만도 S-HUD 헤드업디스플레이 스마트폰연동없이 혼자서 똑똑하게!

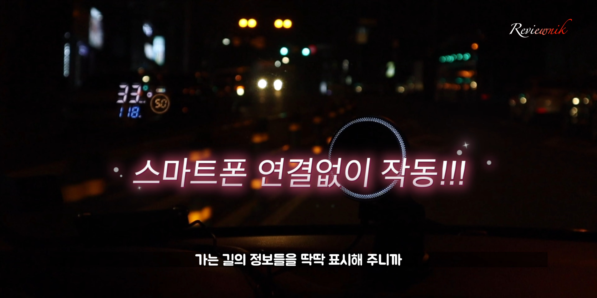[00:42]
길의 정보들을 딱딱 표시해주니까 귀찮음이 1도 없이 사용할 수 있는 제품입니다.
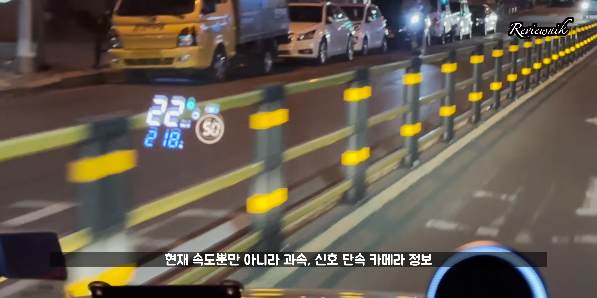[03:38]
헤드업 디스플레이를 사용하게 되면 현재 속도 뿐만 아니라 과속, 신호 단속, 카메라 정보, 어린이 보호 구역 등의 정보를 모두 전방 주시를 하면서 동시에 확인할 수 있어서 훨씬 더 안전하고 편리하게 운전을 할 수 있습니다. 디스플레이 뿐만 아니라 사운드로도 안내를 받을 수 있는데요. 삑삑거리는 듣기 싫은 소리가 아닌 부드러운 비프음 모드와 음성 안내 모드까지 사용이 가능합니다.